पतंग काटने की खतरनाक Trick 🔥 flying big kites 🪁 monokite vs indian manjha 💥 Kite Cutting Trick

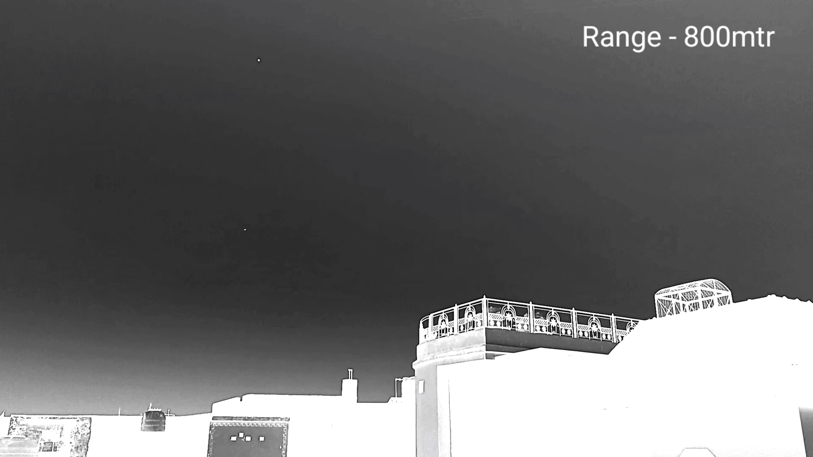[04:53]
किसी दूसरी पतंग में रोजने के लिए � चांस ही नहीं बनता तो यह रैड सर वाली पतंग मेरी दिख रही होगी आपको अब यह अपोनेंट दोस्तों आगे से उड़ा रहा है तो ऐसे में क्या करें हमारे पास में दो अप्शन होते है या तो हम उसकी में खींच